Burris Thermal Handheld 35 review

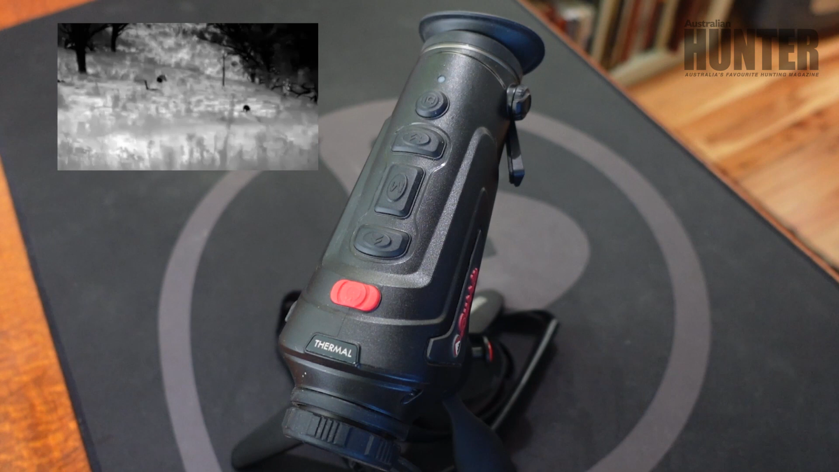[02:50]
just to explain, the black heat source with the black tree surrounding the kangaroos was just after dark so there's still heat in that tree.